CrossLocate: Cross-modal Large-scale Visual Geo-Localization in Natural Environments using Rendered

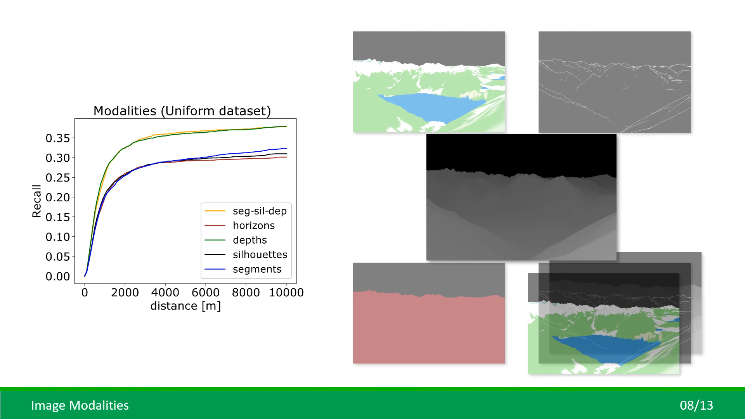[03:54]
we measured the performance for previously used horizon lines and for the combination of the modalities. We revealed the depth information to be the most important one by a significant margin and to be robust enough on its own.